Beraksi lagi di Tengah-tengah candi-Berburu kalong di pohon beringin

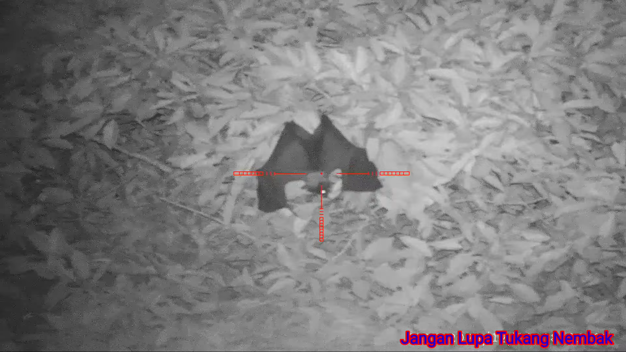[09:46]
Nih guys, dapat bantuan dua orang nih. Tuh, nembak itu nggak jatuh-jatuh guys.